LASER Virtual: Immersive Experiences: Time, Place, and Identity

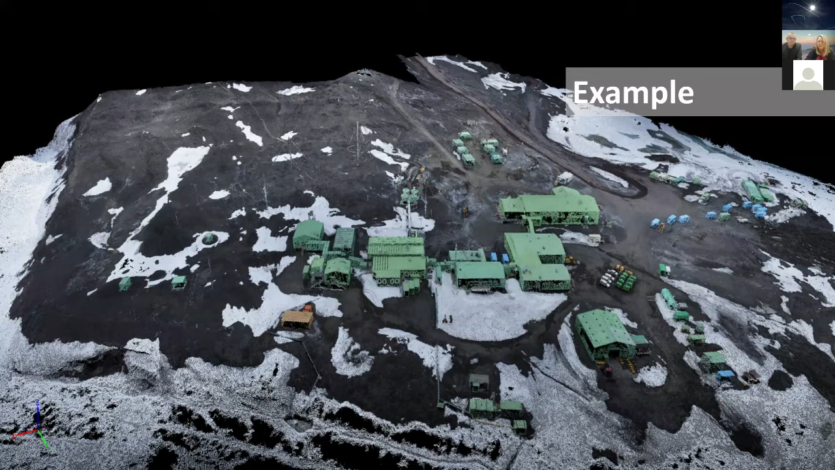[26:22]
this is model looking back at it you can see the building in orange which is the hut that we're going to talk to you about with the virtual reality experience just to give you an idea of resolution this is what we call a point cloud and the point cloud is the data structure that both gregory and i connected on that we both have in common um an example just clicking on one point or
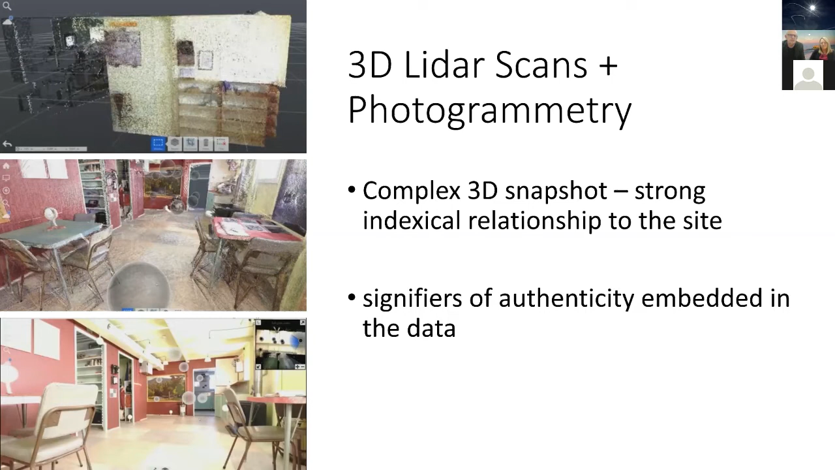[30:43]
i sort of term the signifies or authenticity are kind of embedded in the aesthetics of this data which is um kind of an interesting aspect to it with in terms of immersive experiences so this is very much again a snapshot of 19 of a stored version from from the late 1950s um that you're able to see here i can't play video on zoom so this gives you just
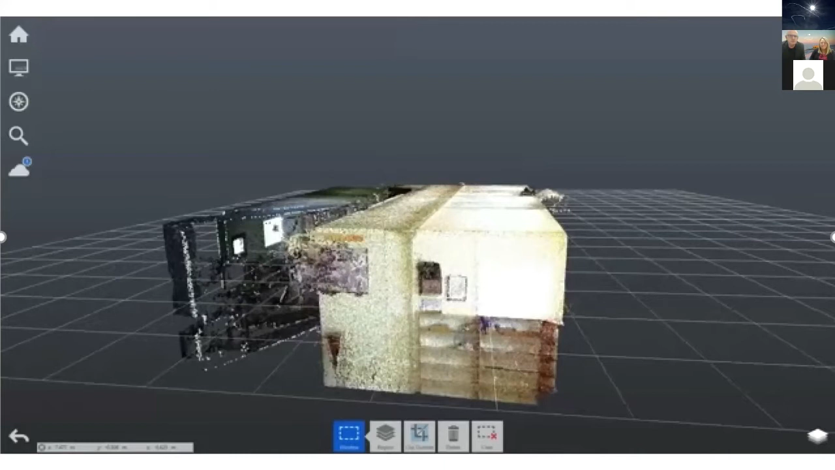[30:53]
uh i just wanted to sort of do a run a few frames here this is what the um lidar data kind of looked like uh to me so again these millions of uh 3d points in space
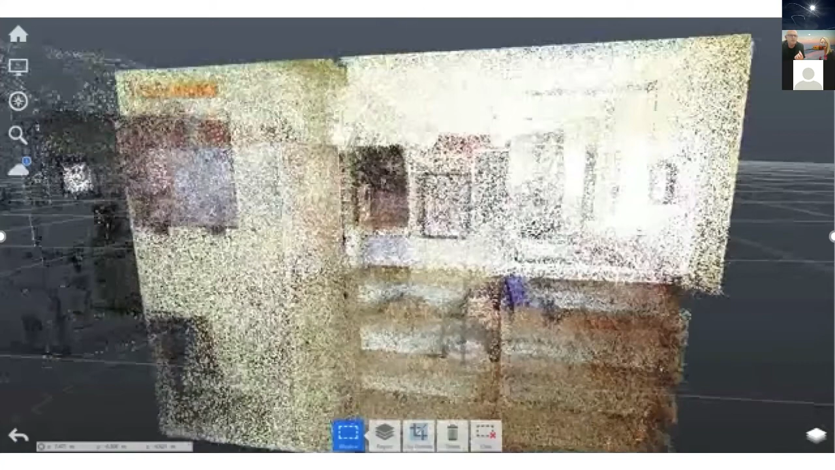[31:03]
each with a color um
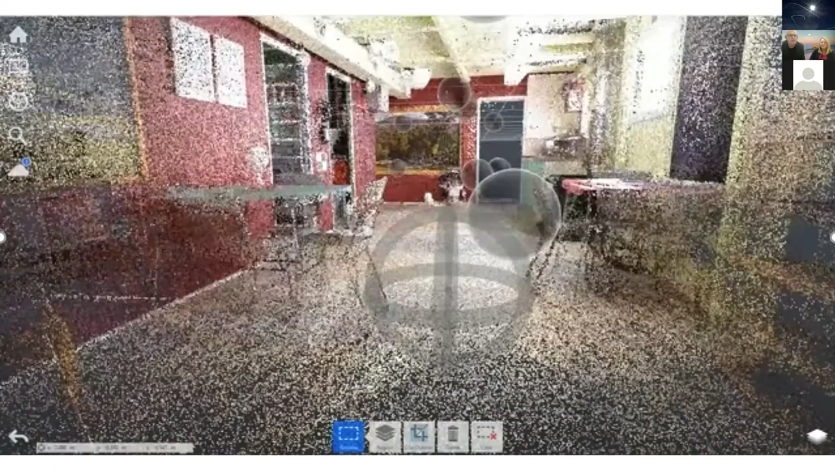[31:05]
value associated with each of these points so very large
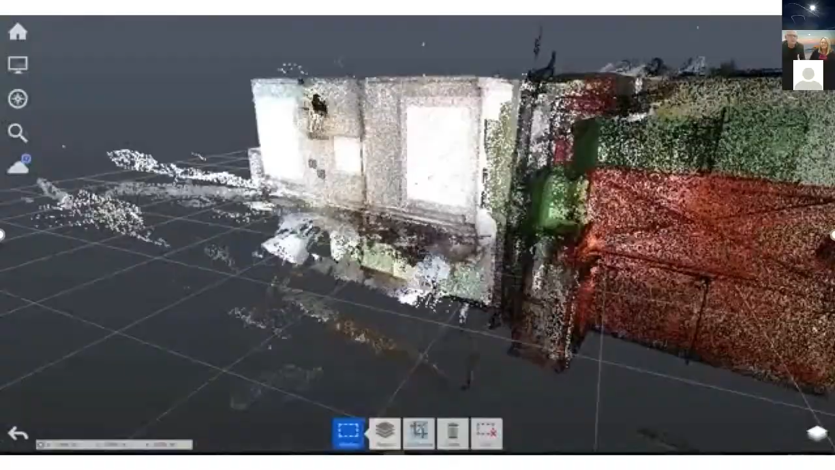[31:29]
these are examples from our first kind of uh rough vr experience where we were able
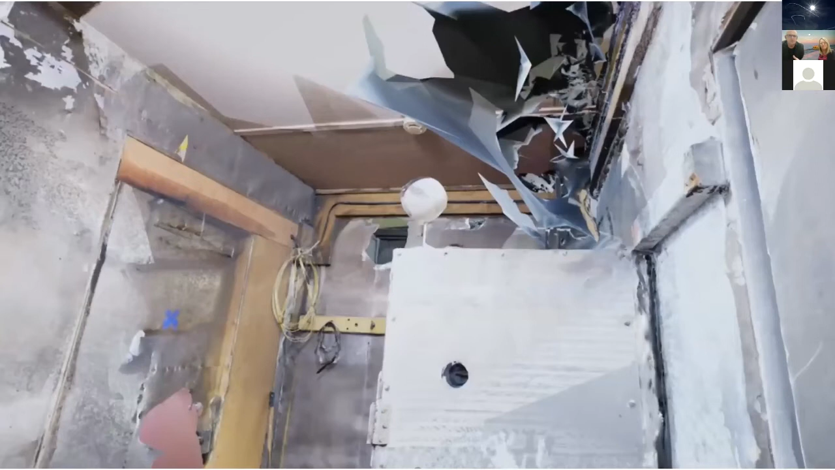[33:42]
they mentioned before the the shiny um surfaces
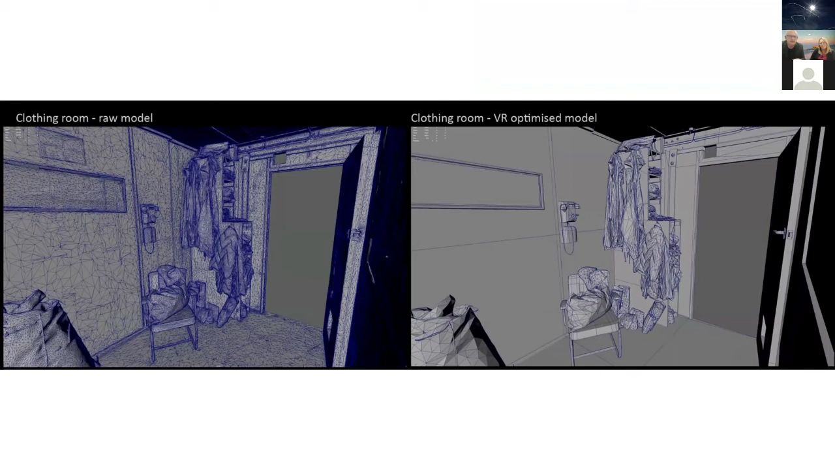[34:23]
on the left hand side the original this is what we kind of installed the 3d data to so it's very complex we need to again shrink that down so a lot of this had to be on the right hand side sort of cleaned up by hand creating new um 3d geometry over the top of the old stuff but preserving the um the added value where you had a lot of detail and artifacts and then working through room by room um very in a very detailed way um just cleaning up all of the photographic texture detail using photogrammetry etc um so preserving
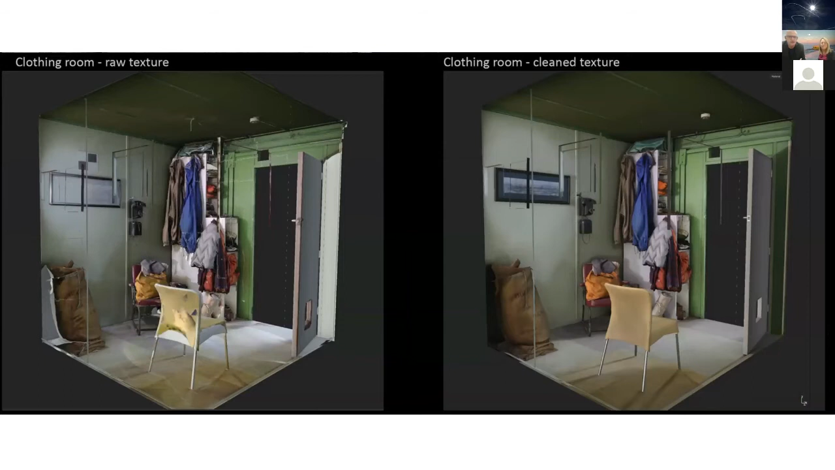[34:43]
what we needed to and cleaning up where we view a holes in the data and this um here